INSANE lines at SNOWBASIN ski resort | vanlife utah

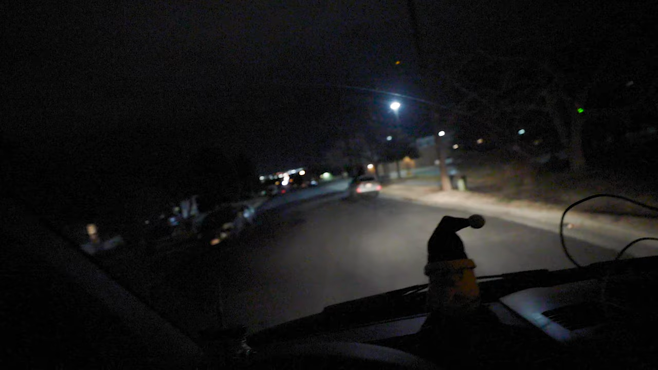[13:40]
Almost I see some other cars parked on the side of the street.
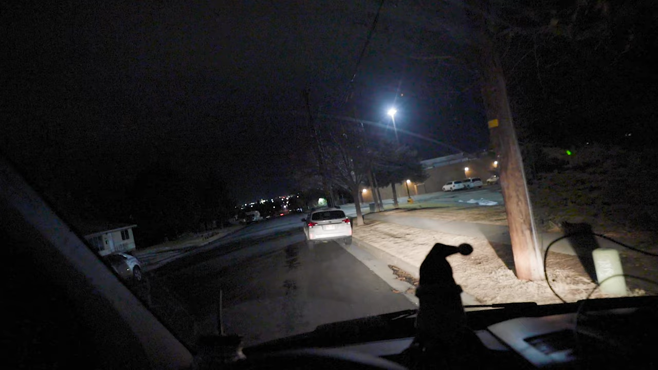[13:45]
Doesn't really say anything about no parking, and like I said, there's a car here,